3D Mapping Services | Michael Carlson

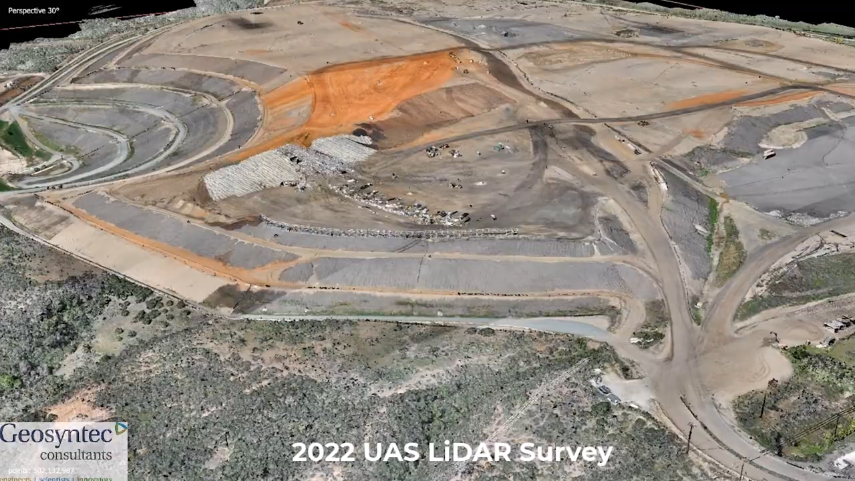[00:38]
millions and millions of points are captured in LiDAR and in photogrammetry.
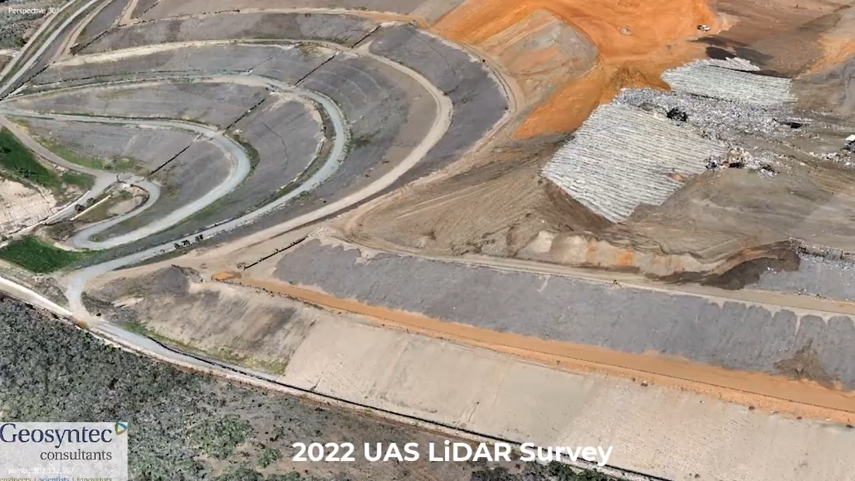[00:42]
From a digital snapshot perspective of the site it's about as